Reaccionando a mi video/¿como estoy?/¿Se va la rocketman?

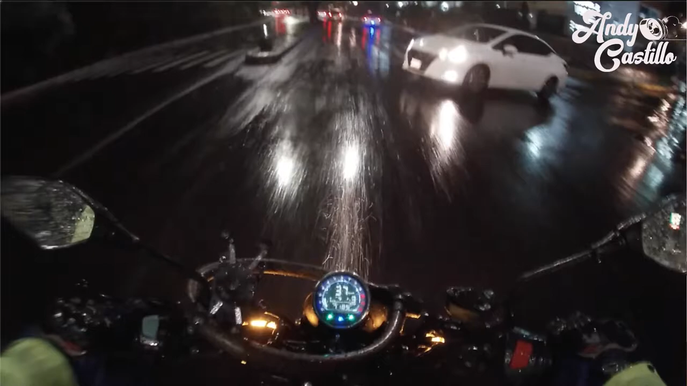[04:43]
Traigo mis luces encendidas. Y traigo mi impermeable color verde fosforescente con reflejantes. Ok. Como que ahí no tenemos las de perder, ¿ok? Bueno. Me voy acercando.